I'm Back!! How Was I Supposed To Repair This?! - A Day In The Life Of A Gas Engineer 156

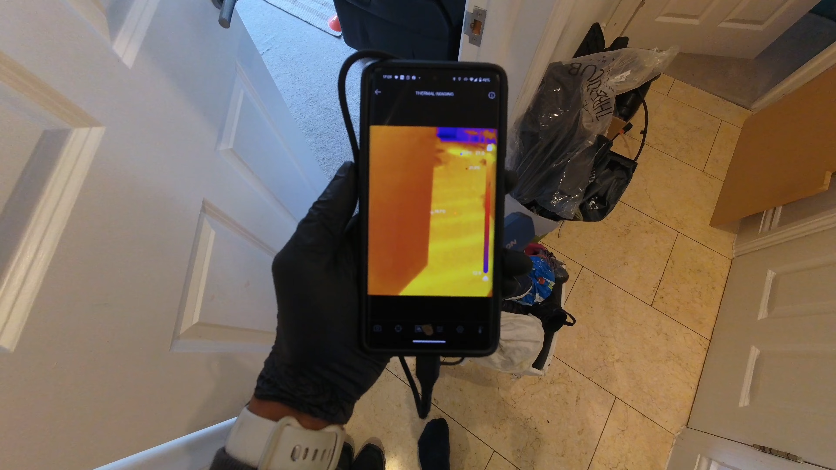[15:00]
kitchen area is starting to get warm so obviously that's starting to come through slowly i think that's the last one that we put on we've got hallway that's still getting nice and hot
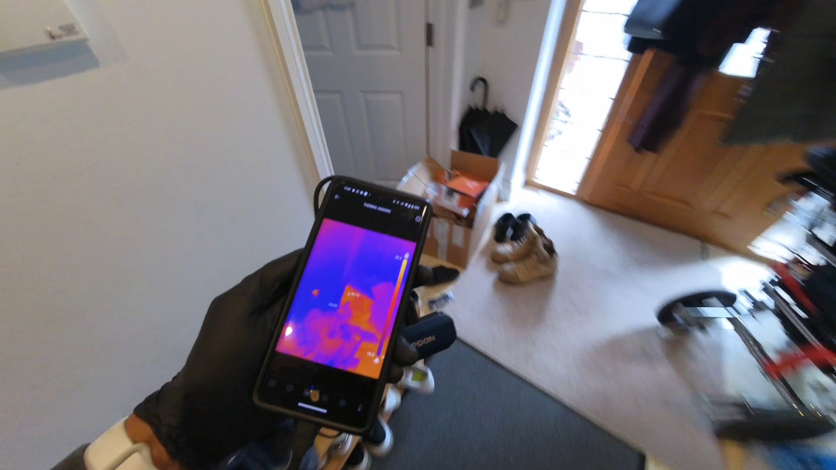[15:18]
study let's get nice and hot
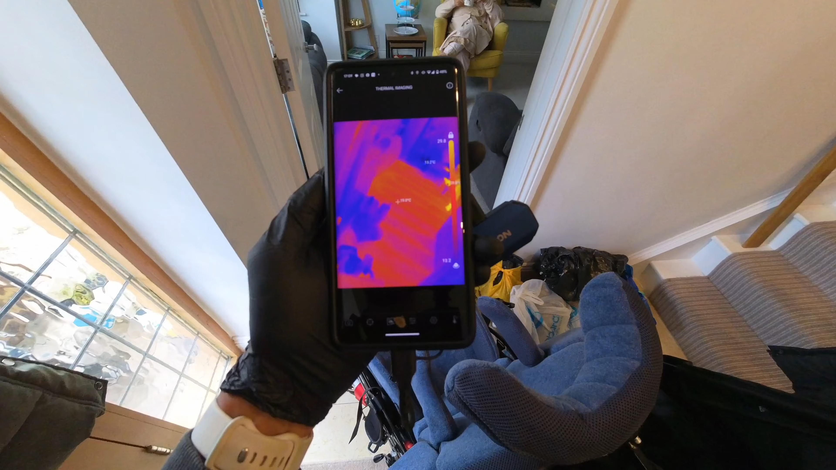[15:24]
dining room you can see it there as well so yeah it's been successful everything's getting nice and hot